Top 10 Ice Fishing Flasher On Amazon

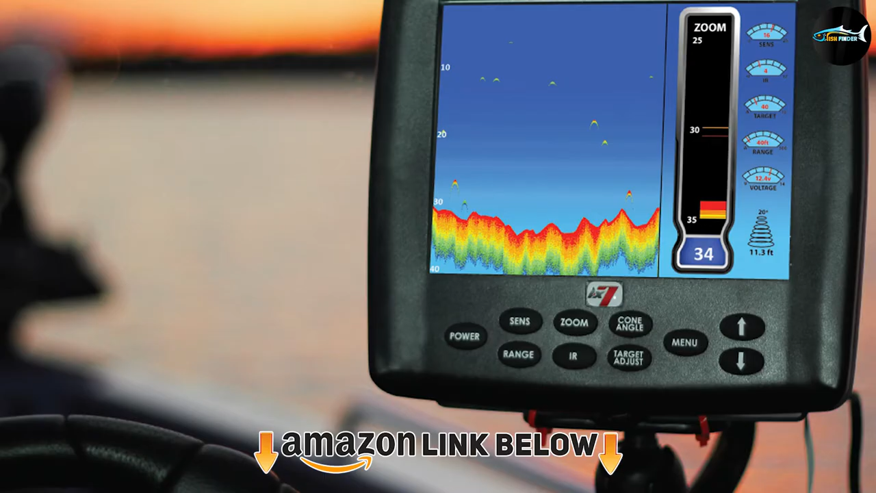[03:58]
if you've never delved into the world
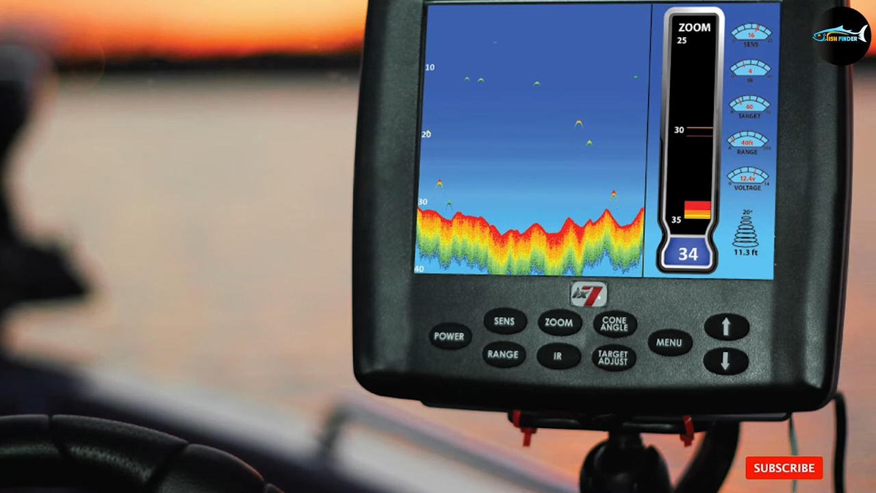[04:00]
of fish finding tech before but there's a very good reason for that from the interface to the construction the readout to the accuracy this
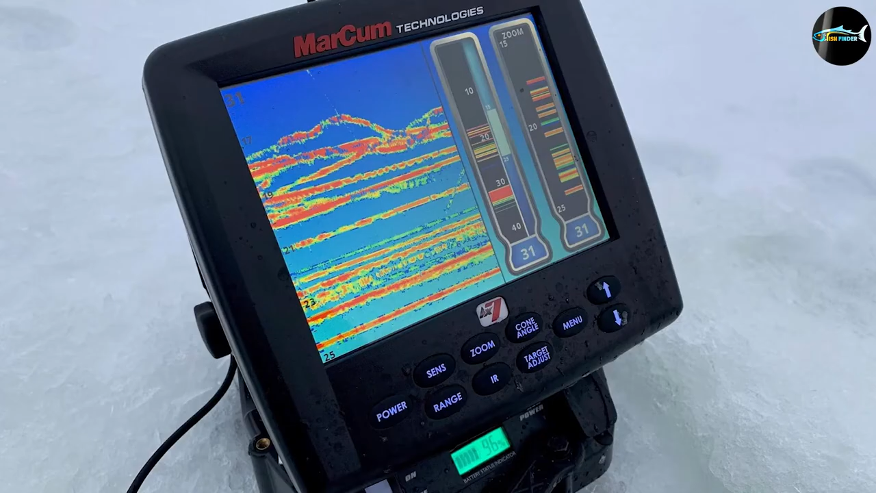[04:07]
unit is top drawer the large eight inch dashboard is easy to
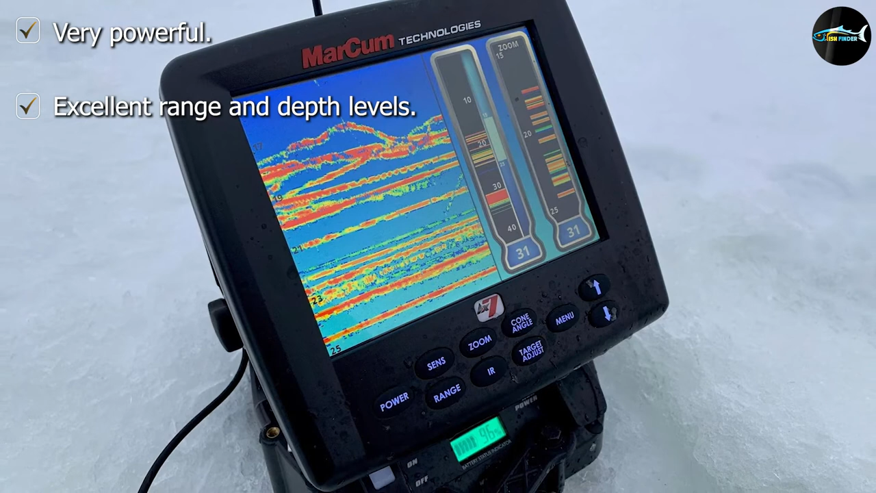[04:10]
read and digitally displays all the information you need right at your fingertips which is invaluable
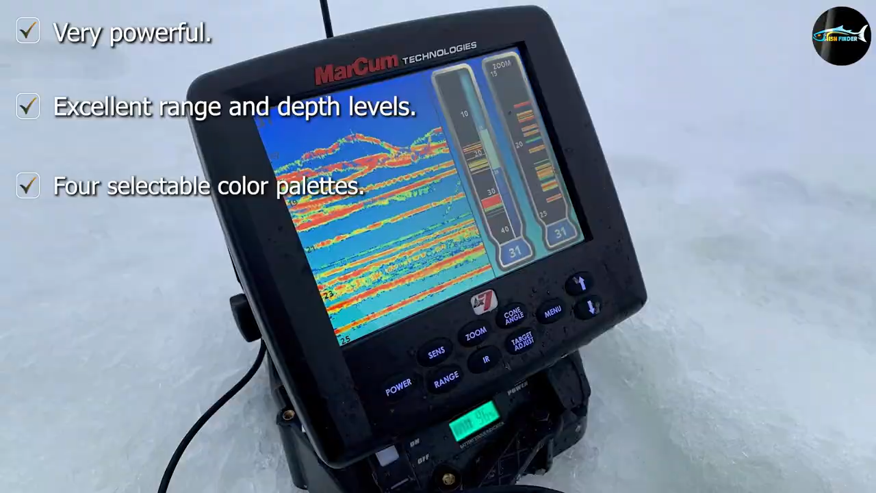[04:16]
for fine tuning your strategy the multifaceted sonar display features an lcd window water
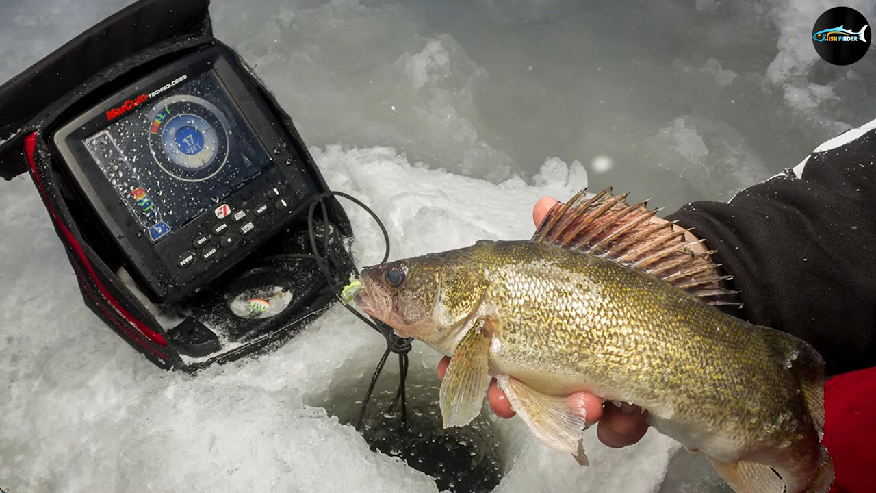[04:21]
column vertical vertical zoom flasher dial and
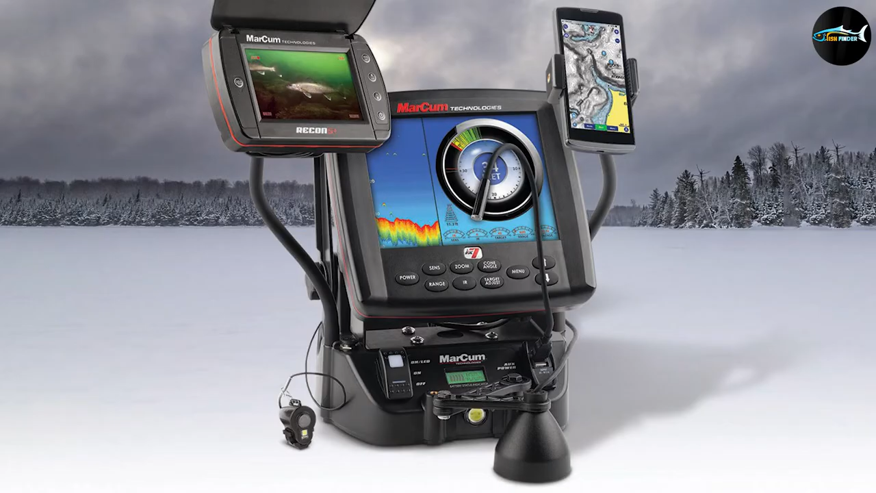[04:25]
traditional widescreen graph option and to cap it all you have sonar footprint technology that allows you to
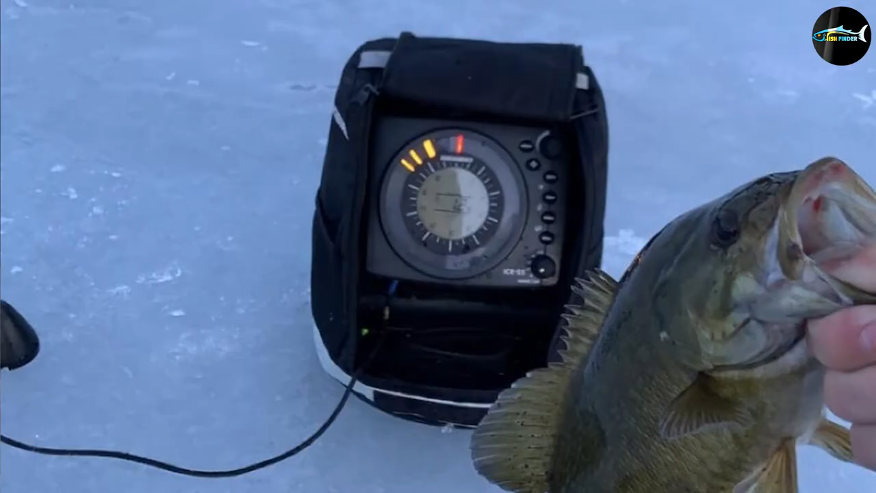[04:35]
the number eight position is held by hummingbird ice 55 6 color flasher for over 40 years alabama-based hummingbird has produced some of the best
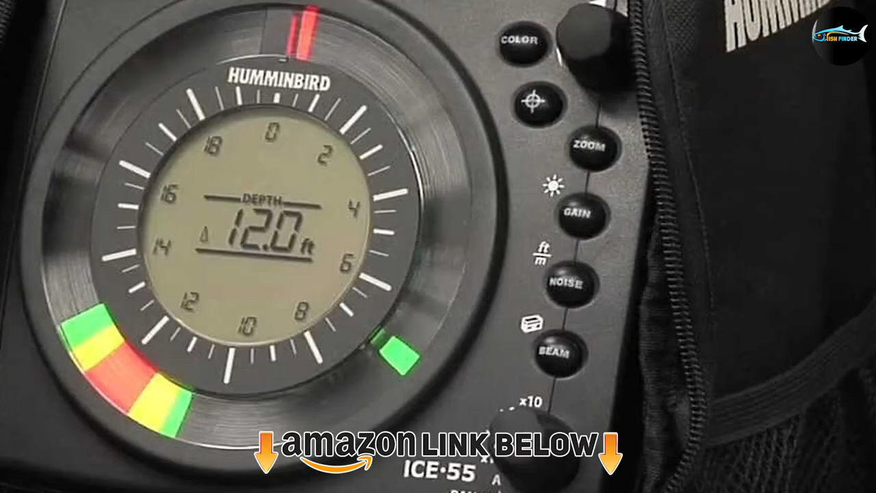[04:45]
On screen: depth 12.0 ft
and most widely used fish finders and sonar in the business
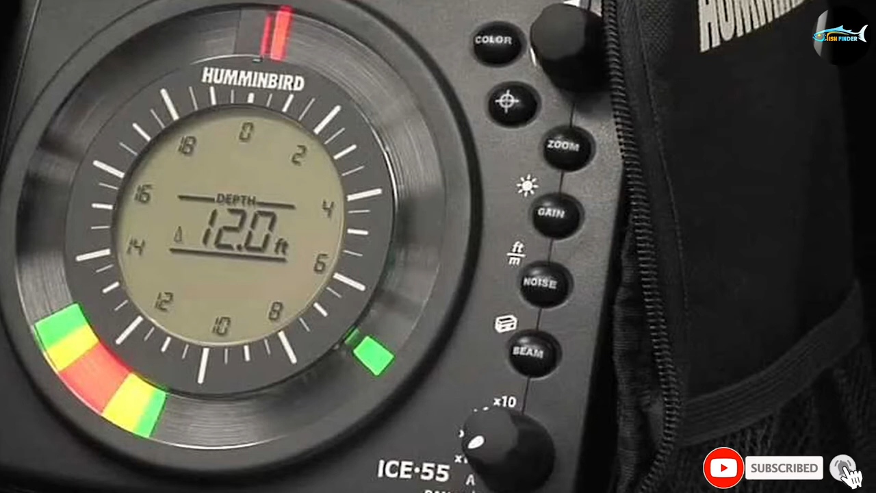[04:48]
On screen: depth 12.0 ft
it's fair to say they're a tried and trusted name in the sport no matter the season but this is their
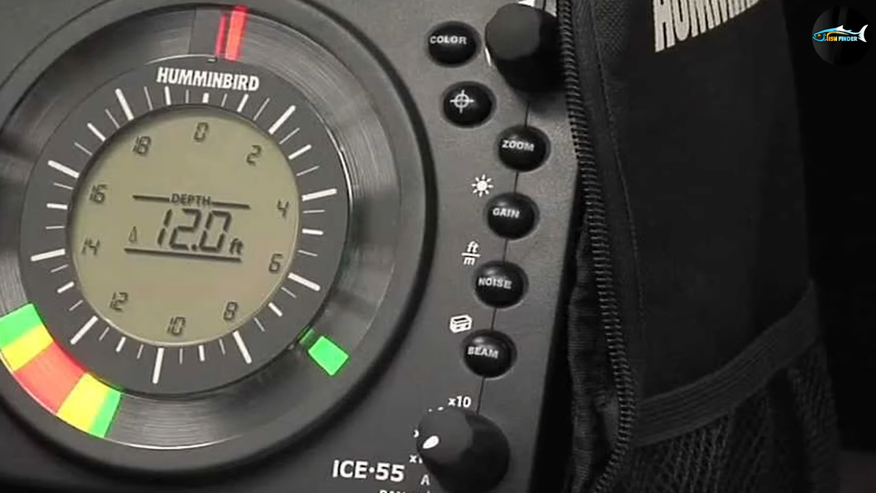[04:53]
On screen: depth 12.0 ft
ice 55
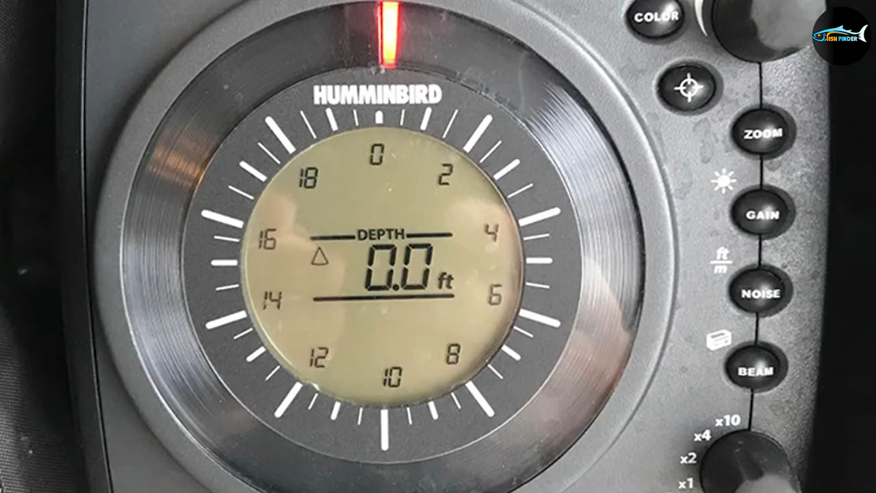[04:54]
On screen: depth 0.0 ft
6 color flasher that will seriously give you the edge through the winter made with premium materials
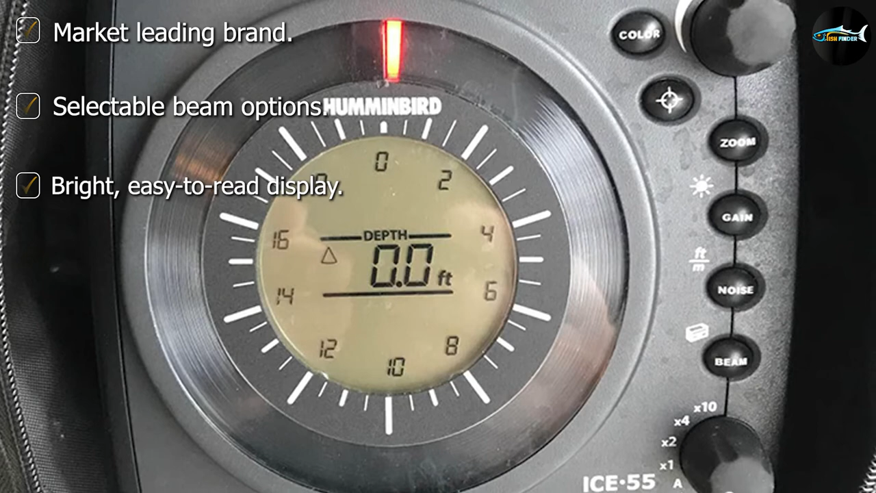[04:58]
On screen: depth 0.0 ft
the three color backlit fiber optic display illuminates the bottom your lower
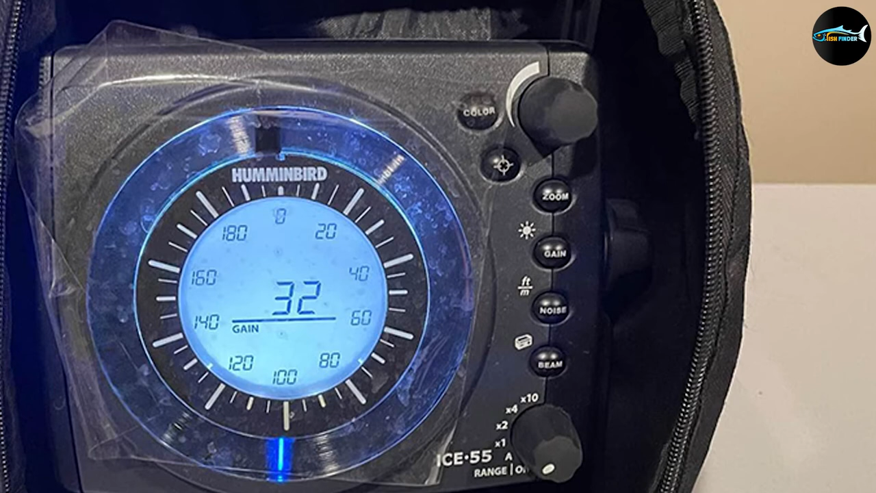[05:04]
and the fish with accurate precision and will still operate at peak performance in temperatures as low as 20 degrees fahrenheit and if you're out when it's that cold then you really must love to fish a well-designed